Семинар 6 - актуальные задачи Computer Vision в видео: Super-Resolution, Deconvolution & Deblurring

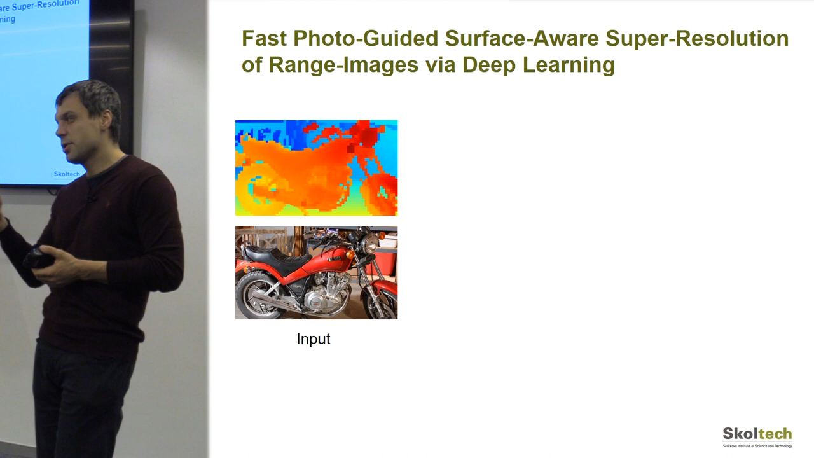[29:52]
Сейчас на современных телефонах Huawei есть сенсоры глубины, которые не очень хорошего качества, но они уже есть. И мы хотим построить нейросет, который может повысить резкость этой глубины и, может быть, какие-то артефакты убрать. Очень важно при решении этой задачи использовать не просто точность, которой в смысле, например, L2-нормы мы повысили разрешение глубины, а оценивать точность визуально,
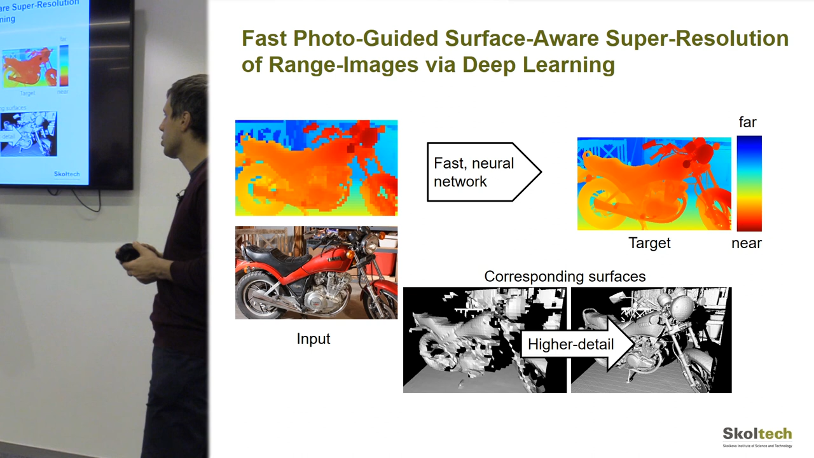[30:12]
насколько мы хорошо глубину оценили, а именно восстанавливать, так сказать, поверхность трехмерных объектов, соответствующих этой глубине, и оценивать их визуальное качество этих поверхностей.
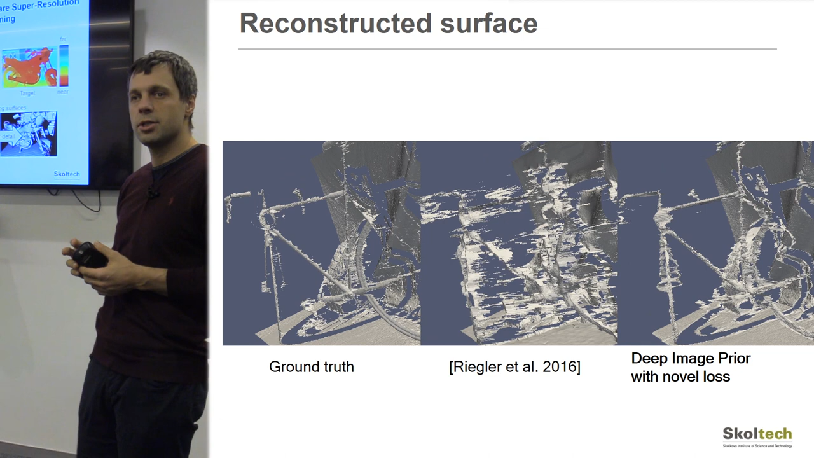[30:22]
И вот оказалось, что это вот ground truth, который получается, если мы очень хорошо, серьезным сканером все снимаем.
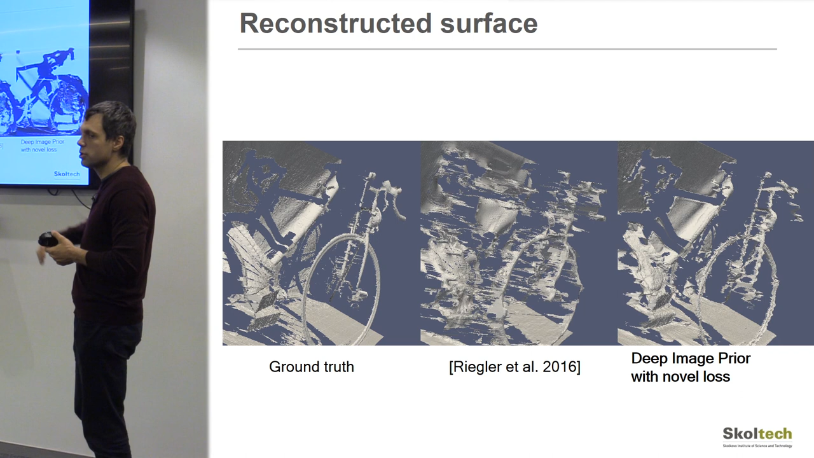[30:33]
А вот это вот результатом одного из лучших существующих методов на этот счет, это результат наш, мы видим, что существенно меньше всяких артефактов.
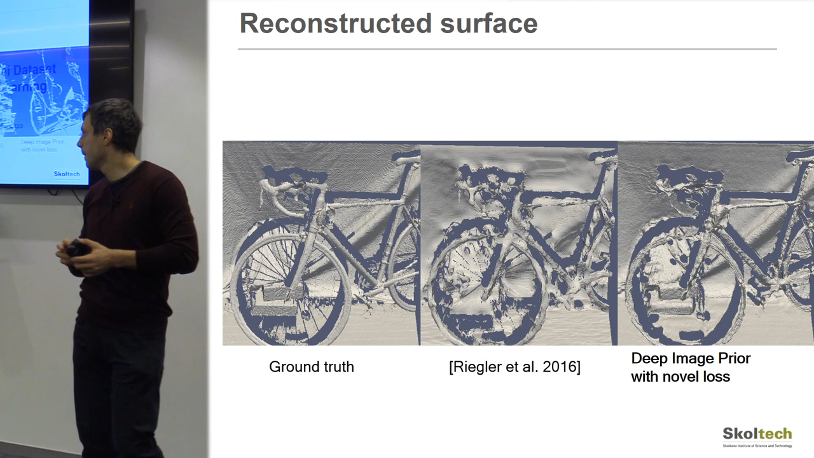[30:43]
Ну и, наконец, в принципе, при работе с 3D-объектами очень важно иметь датасеты 3D-объектов.